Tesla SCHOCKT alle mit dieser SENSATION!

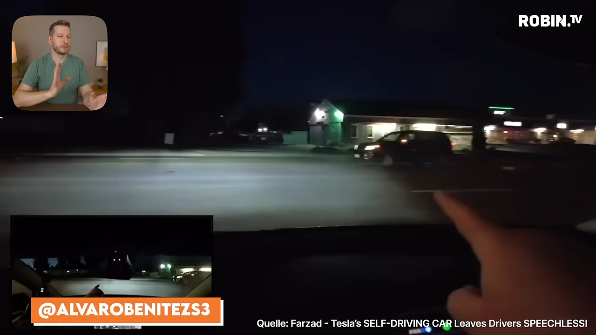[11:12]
Dunkel, Regen und so weiter. Im Dunkeln auch eine Kreuzung. Ich habe hier ziemlich viel weggeschnitten, weil das Auto steht da schon eine ganze Weile. Ich wollte euch jetzt nicht zwei Minuten zeigen, wie ein Auto an der Kreuzung steht. Steht wirklich eine ganze Weile, wartet. Kommt da von links was, kommt da von rechts was. Biegen da welche ab. Also, auch wieder so eine schwierige Kreuzung. Jetzt auch noch im Dunkeln. Ist erst recht nochmal schwierig. Und dann jetzt wirklich abzuwarten. Das System fährt dann auch Stück für Stück so ein bisschen weiter nach vorne. Da bin ich zu weit, dass die Motorhaube da in die Straße ragt. Und zack, bumm. Das ist alles, was ich euch zeige.